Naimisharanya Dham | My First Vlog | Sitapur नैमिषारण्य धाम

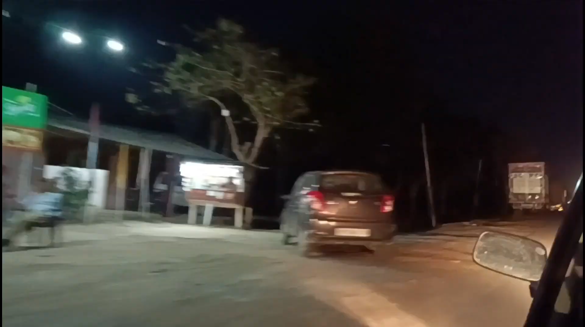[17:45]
सो गाइस मैं अभी सो के उठी हूँ और मैं रास्ते में सो गई थी, और आप देख सकते हैं जैसे कि रात हो गई है,
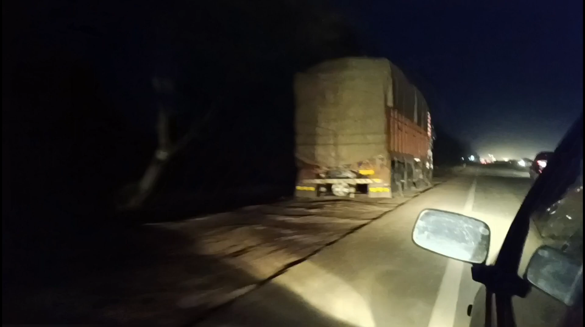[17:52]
ये करीब 8 बज गया है और हम लोग बस अपने घर ही जा रहे हैं।